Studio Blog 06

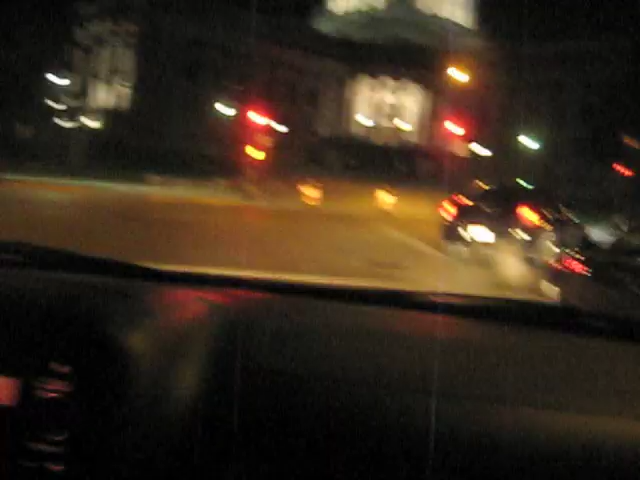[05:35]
This is Madison driving. It's a BMW, so he has the right of way. Jesus, what the hell? That was a middle finger.